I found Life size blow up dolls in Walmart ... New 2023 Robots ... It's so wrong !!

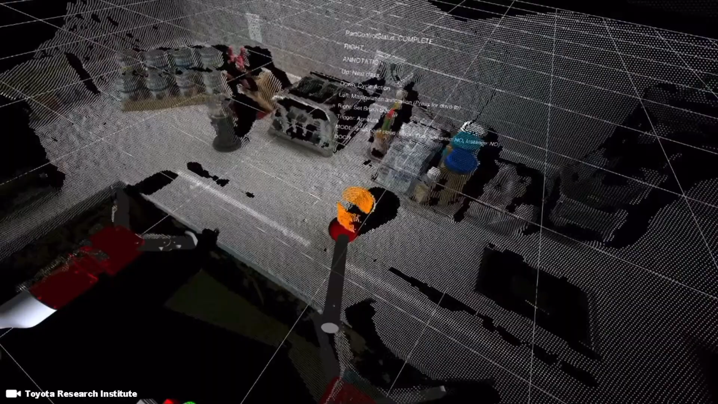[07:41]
live data from the robot itself and it
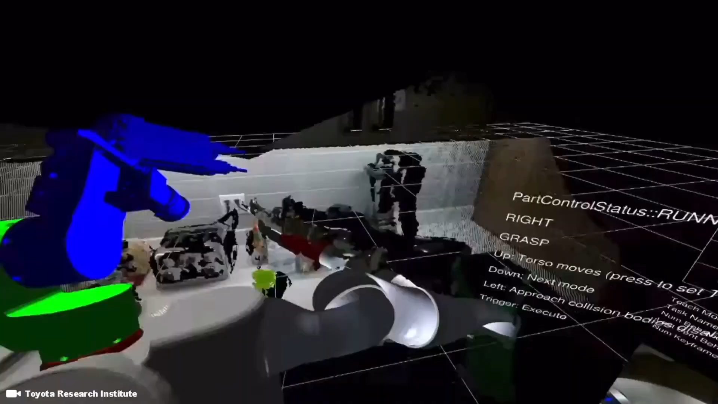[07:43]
uses that
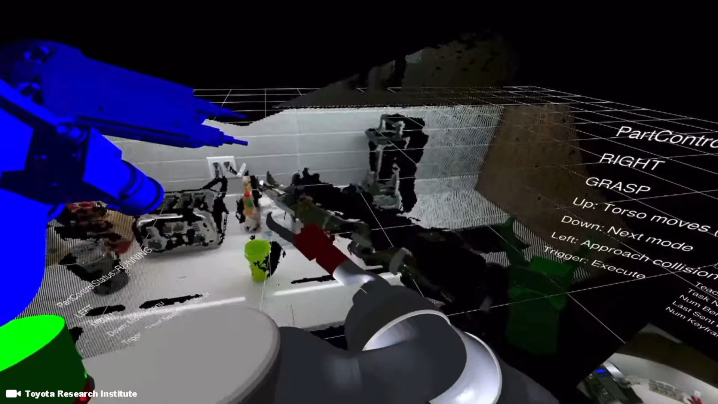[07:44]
information to teach behaviors that are linked to things in the environment
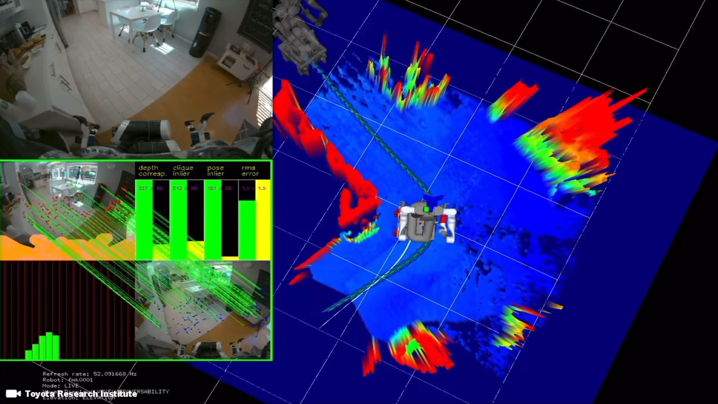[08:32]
these things with just a very few examples and once one robot learns that skill it can pass that skill on to other robots
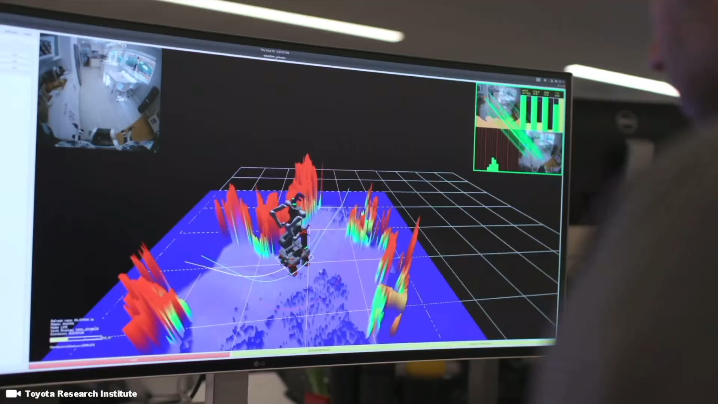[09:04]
robot has high resolution visual and depth sensors with a very wide field of view
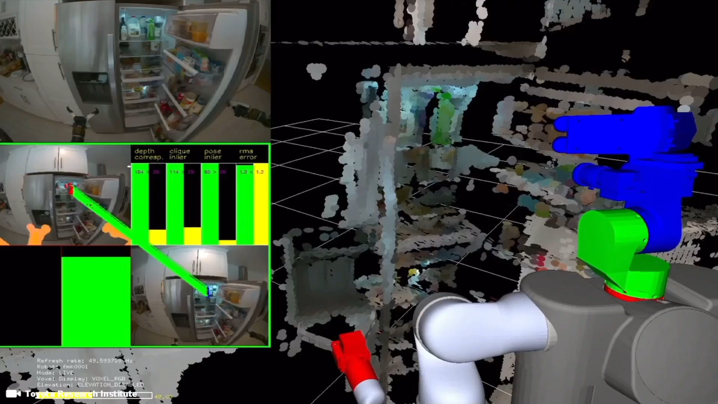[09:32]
when the robot is taught a behavior it associates that movement with what it sees in the scene before
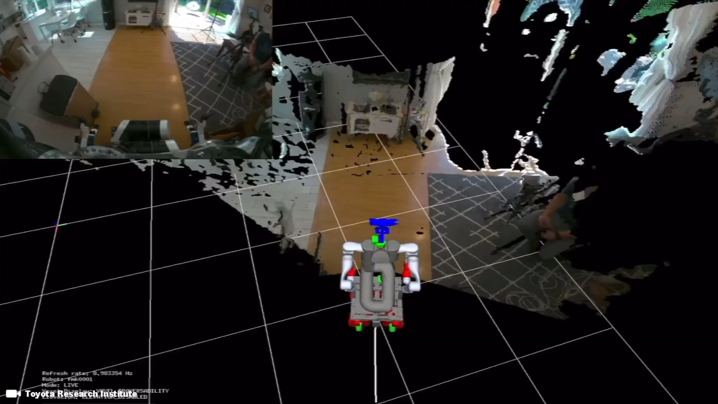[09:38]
it then combines visual and depth data into a 3d representation of the environment
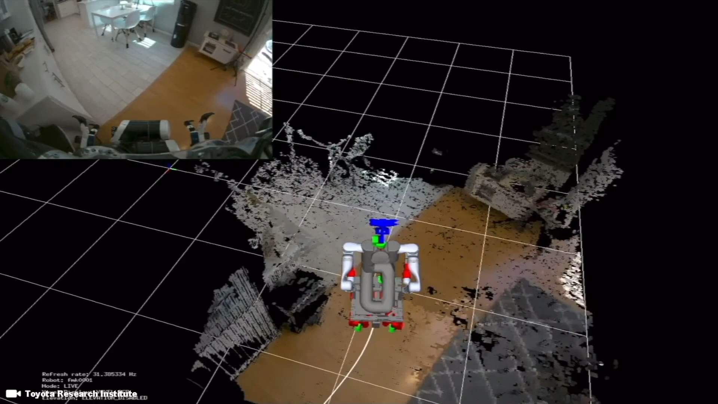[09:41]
it then plans collision free motion for its body and arms if it detects something unexpected it can stop react